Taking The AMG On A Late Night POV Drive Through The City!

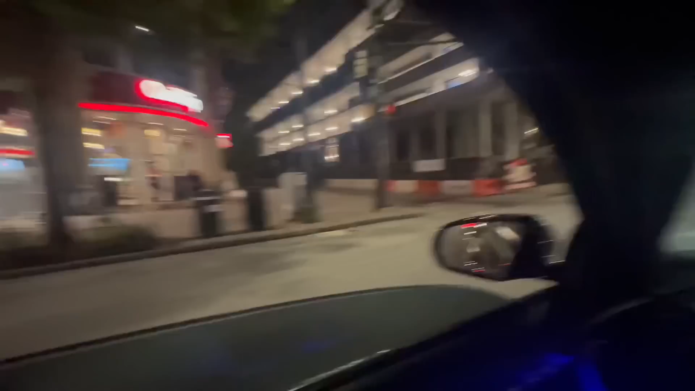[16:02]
I ain't fucking with that Quick Trip. I ain't gonna lie. Fucking train tracks and shit in the road.
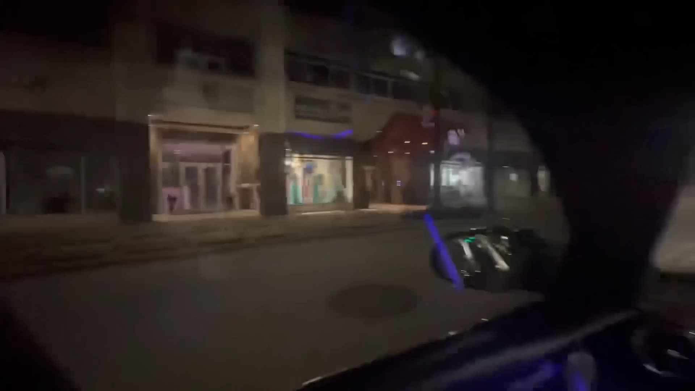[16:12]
Got prom dresses and shit. He just beeped at that nigga on the scooter. Yo, this nigga on the scooter wildin'. Oh shit. Damn, my fuck. Damn. This nigga drunk as fuck. I'm about to look at this shit. What the fuck he got going on?
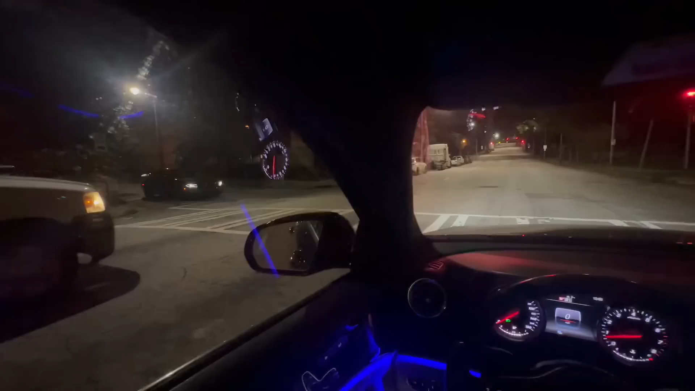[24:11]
All I saw was his, like, right signal shit. I was about to be like, big bro, I ain't gonna lie, you going the wrong way. What the fuck kind of car is this behind me? Oh, it's a little Mazda.
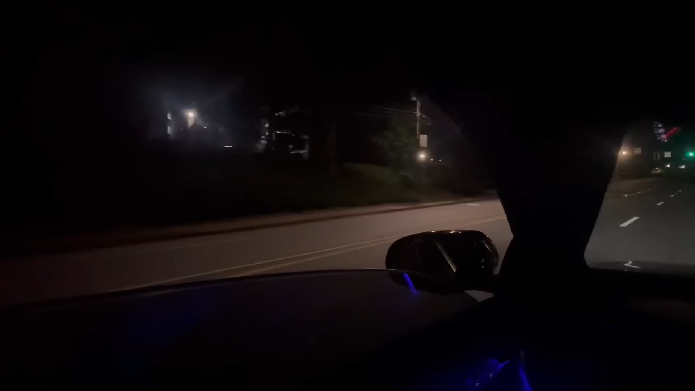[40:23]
Just blind the hell out my ass, big bro. Thank you. Thank you for the inconvenience.
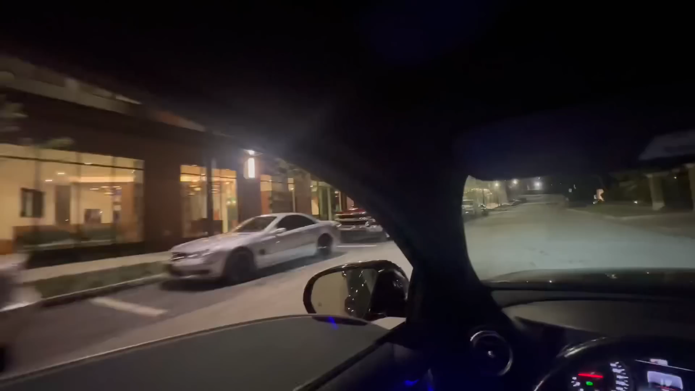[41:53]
Do people live in this building now? Let me see. Oh, they do. What the fuck? That's fine.
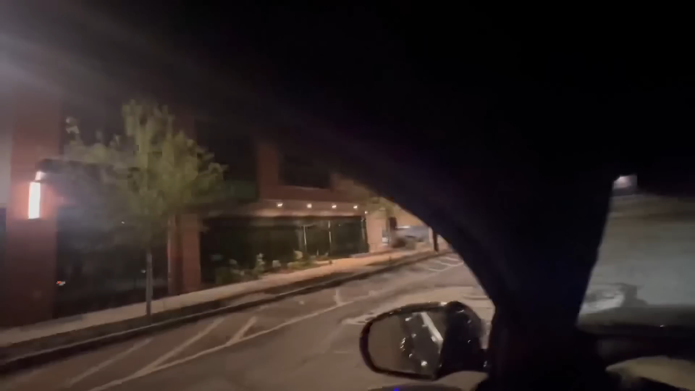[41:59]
Yeah, cars in the parking deck. God damn! Stupid ass metal slate. See what I'm saying? But this turbo whistle is nasty. I got here first, son.
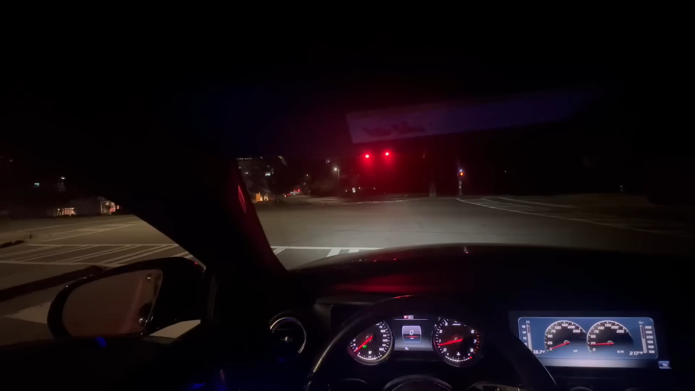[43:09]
But I don't know for sure. Yeah, that oil truck back over that bitch struggling. That oil truck over that bitch is struggling.
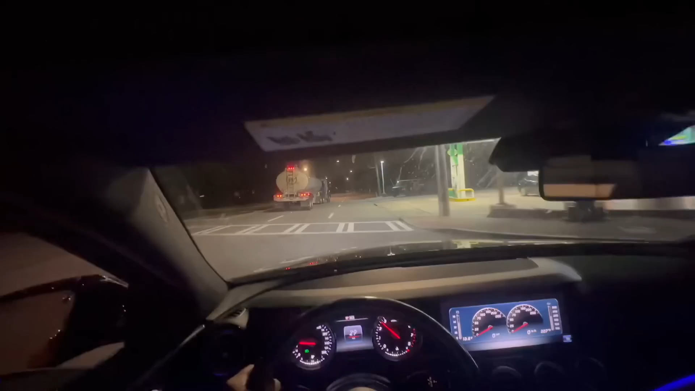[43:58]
Just let me creep past you real quick. Appreciate you. Yeah, let me just creep past you real quick, twin. That's a hell of a turbo whistle in this thing, bro. I hope y'all can hear that back at home.